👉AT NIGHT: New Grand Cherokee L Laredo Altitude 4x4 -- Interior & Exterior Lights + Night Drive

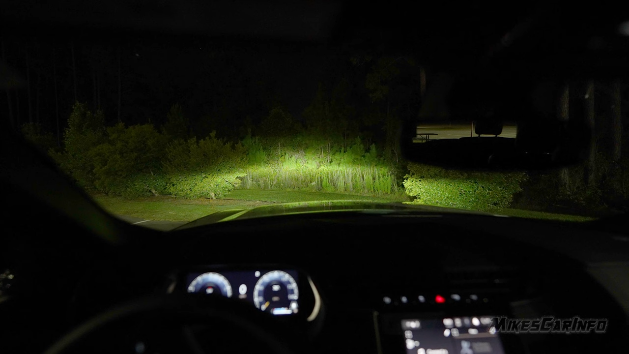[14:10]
You can see the difference there. Now this vehicle does not have automatic high beams, so you have to manually switch it back and forth. But it does have the auto leveling headlights. So basically they go up and down, not left or right. So as you are, you know, climbing a hill or accelerating fast, they kind of try to keep it from going too high, basically.
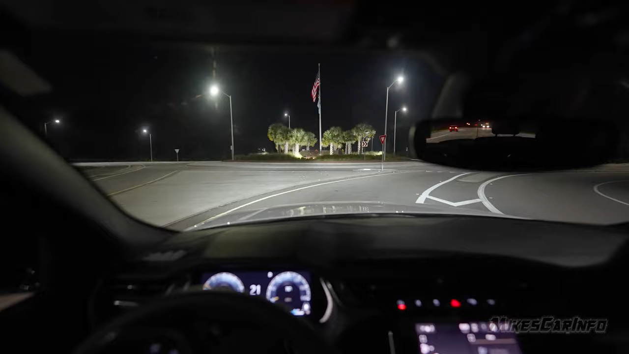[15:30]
Okay, so there is the low beams, and there's the high beams.